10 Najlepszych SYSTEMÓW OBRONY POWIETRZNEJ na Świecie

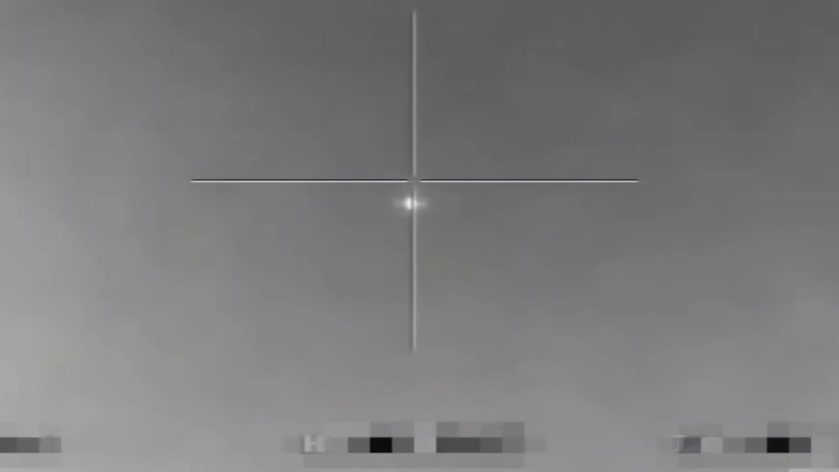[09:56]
Dzięki własnym sensorom pocisk trafia w cel bezpośrednio,
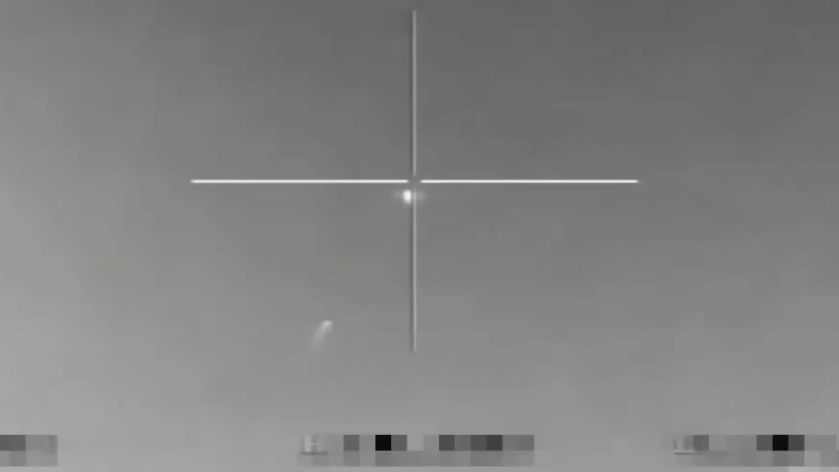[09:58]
niszcząc go nie eksplozją, ale energią kinetyczną precyzyjnego bezpośredniego uderzenia.